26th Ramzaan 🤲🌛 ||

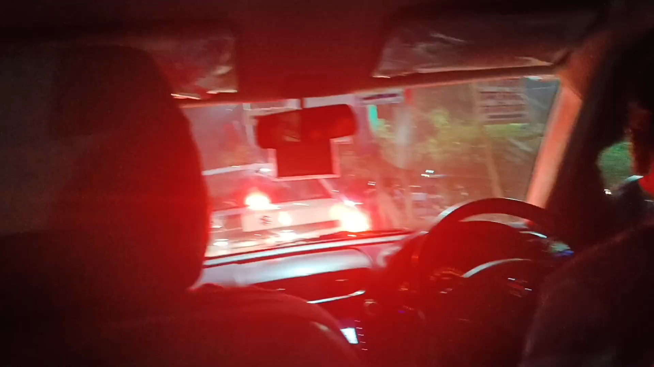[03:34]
हैं ये जे की जे तीसरी बार फिर लग गया ट्राफिक जाम उस दिन भी दिन में जब मैं गई थी तब भी यहाँ पर तीन बार ट्राफिक जाम लगा